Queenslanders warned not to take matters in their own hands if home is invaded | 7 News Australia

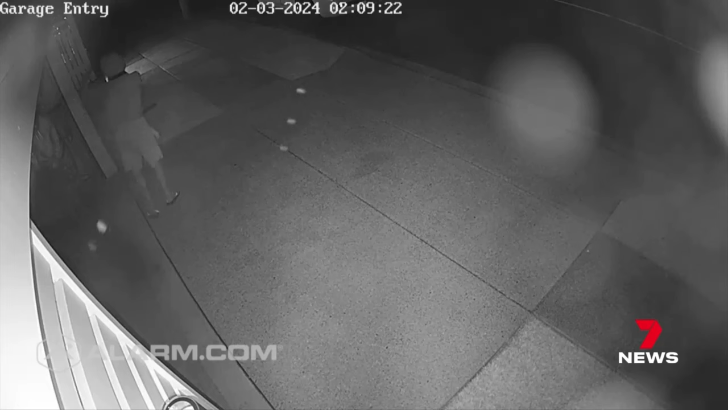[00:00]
Faces covered, would-be thieves break into a clay-filled garage.
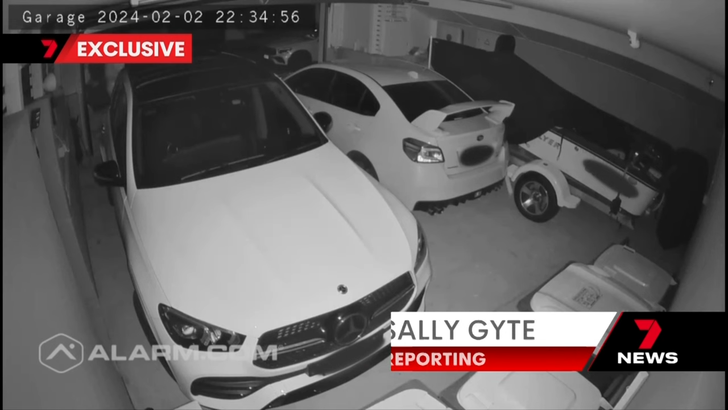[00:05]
Despite their efforts to get inside the home, the group leave empty-handed. Days later, two doors down, George Papalo's home is hit in strikingly similar fashion.